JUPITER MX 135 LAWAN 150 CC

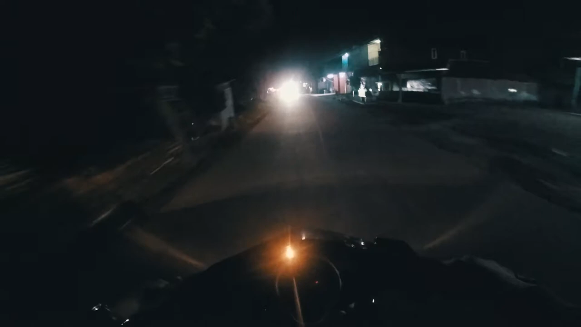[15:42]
Nih kalian kalau lewat sini tuh sebenarnya serem anjir. Sepi, gelap. Thank you.